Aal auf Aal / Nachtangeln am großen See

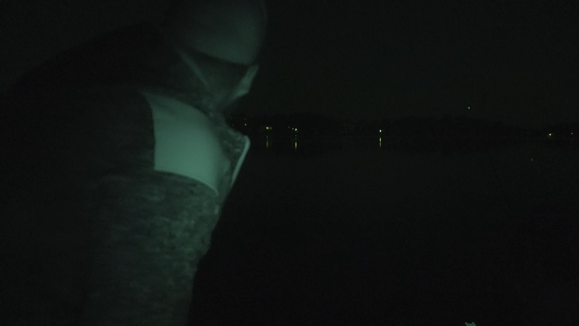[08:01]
Hier wimmelt das von Fledermäusen. Eine Fledermaus ist hier gerade eine Schnur geflogen. Ist in Wasser gelandet und kam jetzt hier bis nach vorne gekrabbelt.
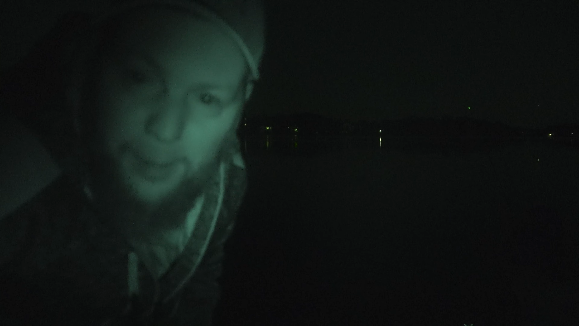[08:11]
Die ruht sich da gerade aus. Wenn die trocknet ist, dann fliegt die ja wieder los. Aber das sah gerade aus. Guck mal, deine rechte Pose da schon hin ist. Das sah gerade aus. Was? Willst du mir jetzt damit was sagen? Na, weiß ich nicht. Musst du ein bisschen aufpassen. Nicht, dass die Schnur schon wie sich rumgetrieben ist. Ja. Kommst da bald nicht mehr ran.
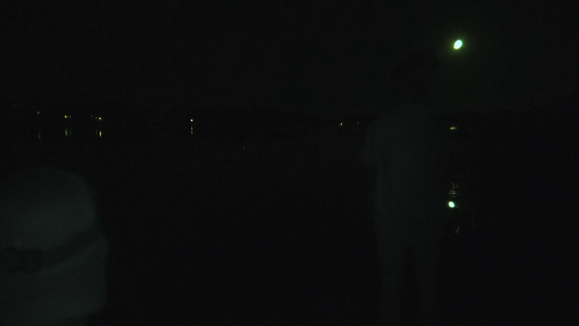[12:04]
Ich glaube nicht. Vielleicht nicht. Ich sehe auch nicht. Nein. Nichts mehr dran? Nein. Nur ein Wurm. Nur noch ein Wurm dran. Das hätte ich lieber Anna zu sehen. Also nochmal.
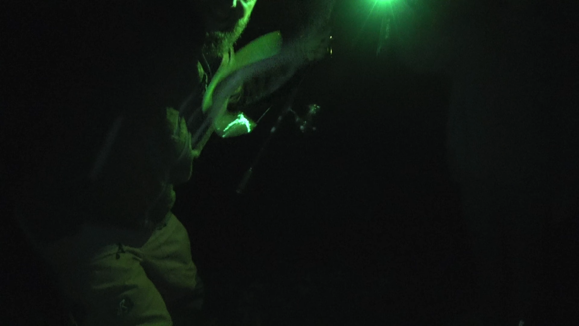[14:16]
Da haben wir den ersten Aal. Der ist leider ein bisschen klein, aber was sagt man da?
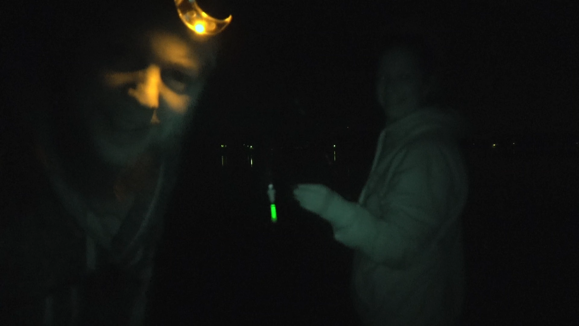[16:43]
Ja, wir machen die Route wieder frisch und dann... Vielleicht schaffe ich es ja mal, einen Live-Biss bei Anne zu filmen. Jetzt beißt meine Pose hier.
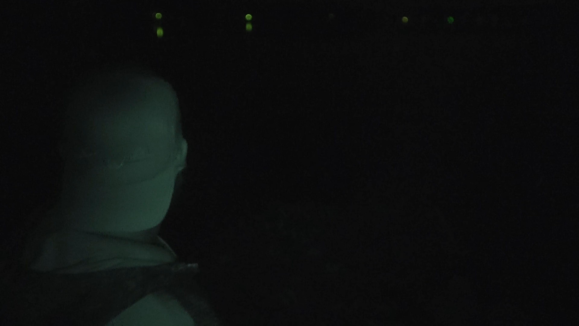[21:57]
Aber ich werde mal jetzt kurz auch bei meiner, wenn Anna jetzt auswirft, hier kurz bei meiner Pose gucken. Wie gesagt, die war jetzt ein paar Mal unten, ist ein paar Mal hin und her gelaufen. Dass da, wenn schon so eine Beißphasen sind,
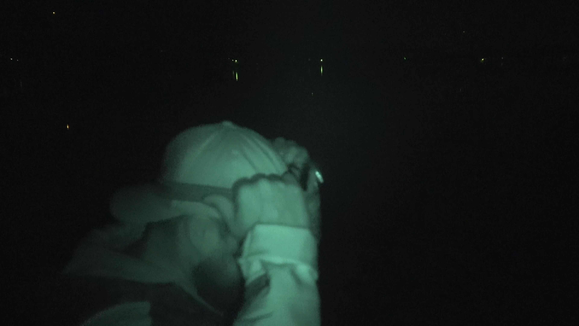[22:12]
dann will ich da auch jetzt nicht bloß so einen Halmwurm dran haben, sondern einen richtigen Wurm. Und es kann auch immer sein, dass ich natürlich auch einen Aal irgendwo festmache. Also, werde ich mal nachgucken. Au. Au.
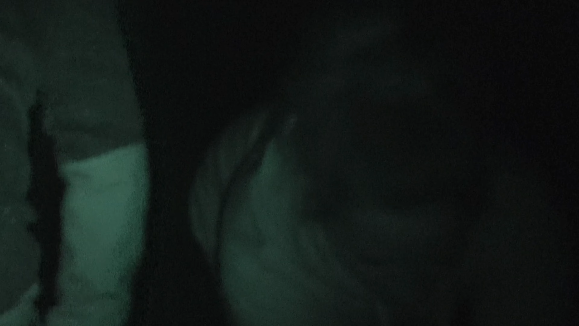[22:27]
So, und deswegen soll man immer nachgucken,
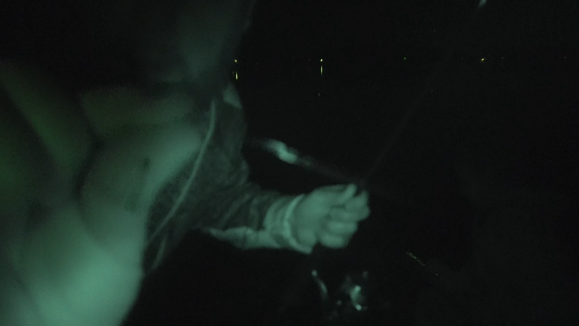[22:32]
da ist der Haken schön sauber abgefressen, oder?
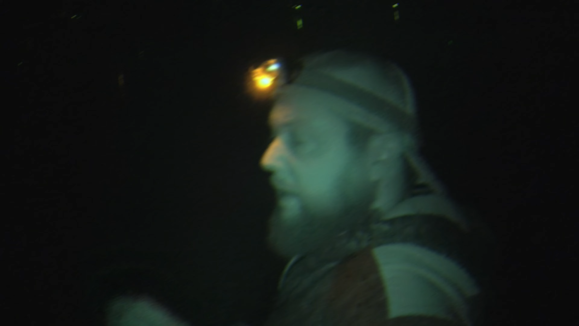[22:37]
Also, kann man sagen, was man will,
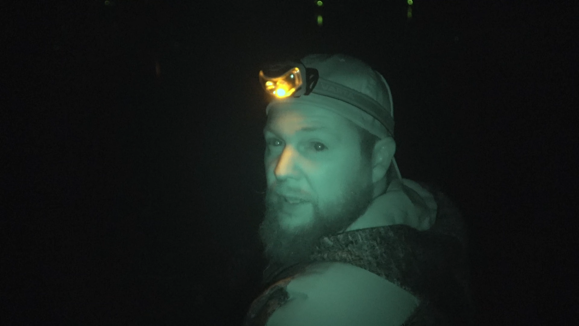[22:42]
ich hätte es ja heute, wir müssen mal die Kamera ein bisschen, kohle ich mal hier so ein bisschen. Uiuiuiuiui. Ich weiß nicht, ob ihr das gerade gehört habt, das war kein springender Fisch. Ich glaube, Anne wollte gerade auf meiner Stelle die Fische verscheuchen, so sah das gerade aus. Hast ja Futterkorb neben einer Pose eingeschlagen. Wo ist denn mein Wurm?
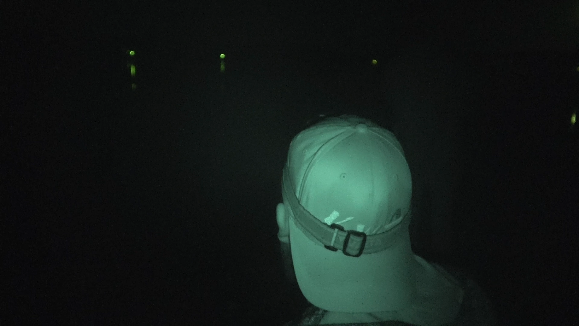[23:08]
Na, den hast du jetzt wahrscheinlich mit abgeschmissen. Nee, warte mal, was ist denn da? Was ist verheddert? Ich glaube, da.
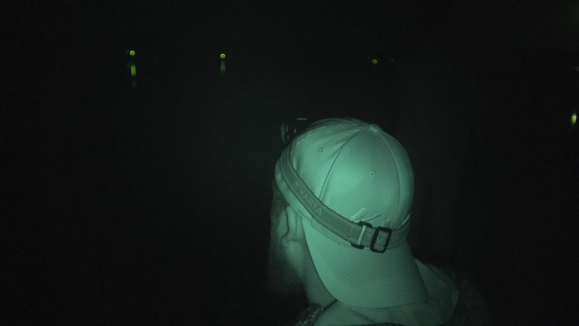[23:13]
Brauchst du Licht? Ach nee, der pendelt dann rum. Ja, da muss man halt aufpassen, ne? Das könnte gefährlich werden.
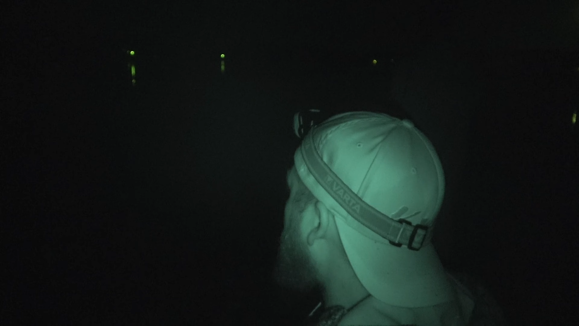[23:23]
Ja. Ich wollte gerade die Kamera auch ein bisschen dichter holen hier.
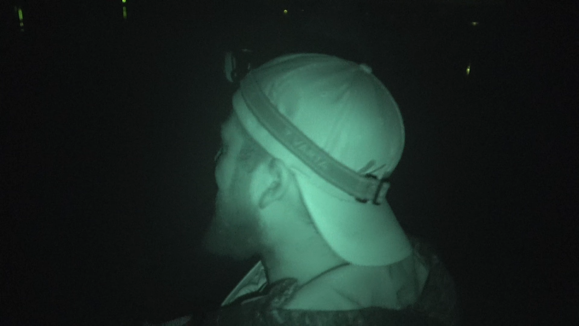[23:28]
Meine Pose ist schon weg. Oh, die Pose ist weg.
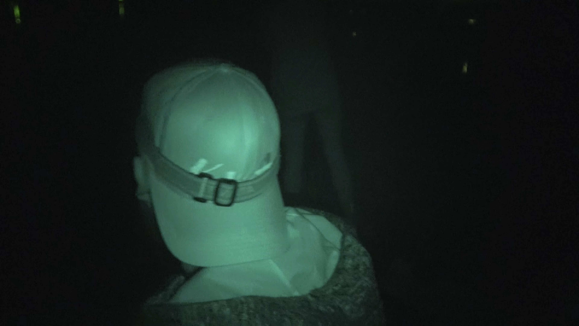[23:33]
Ja. Mann, die Pose ist weg und taucht auch gar nicht mehr auf. Ich leuchte mal.
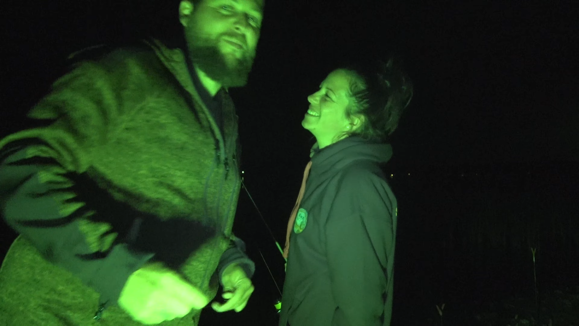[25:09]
Weil es so schön ist mit mir. Nee, aber der dritte Aal, wie gesagt, wir haben hier eine extreme Beißphase.
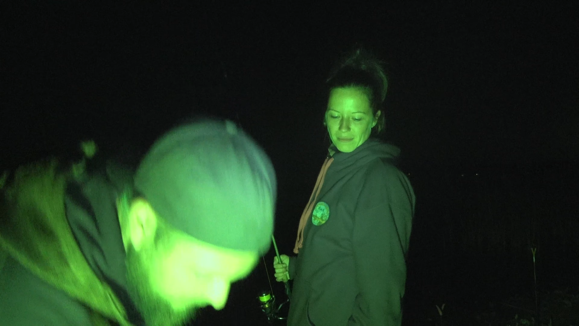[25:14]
Mal gucken jetzt, ich versuche das jetzt mal mit dem Licht hier. Was ist mit deiner anderen linken Pose eigentlich? Ja, die geht irgendwie unter. Willst du mal, also.